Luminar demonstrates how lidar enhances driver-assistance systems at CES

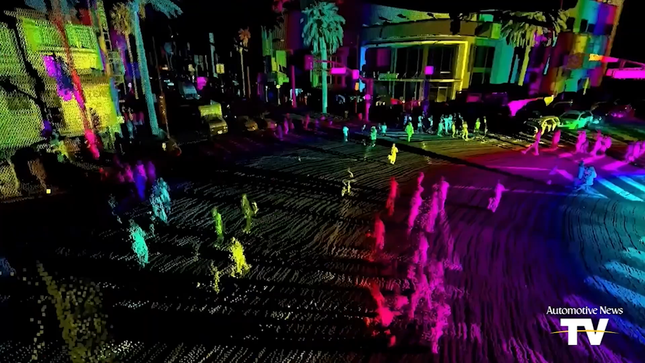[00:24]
And what that means is a vehicle can now understand where it's driving and the size,
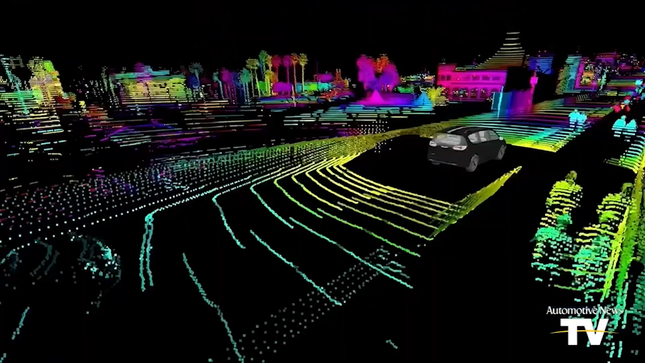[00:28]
position, and movement of all of the things in its way.
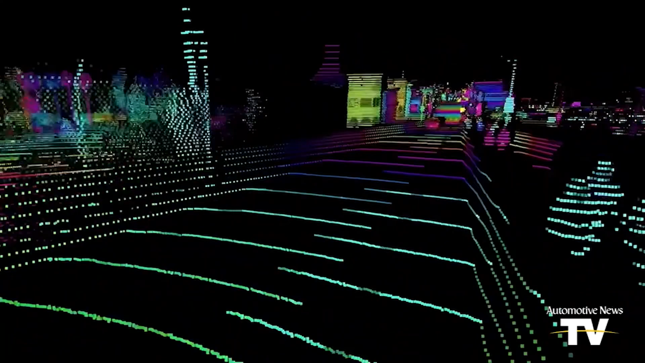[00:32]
And so we can move from guessing at dangerous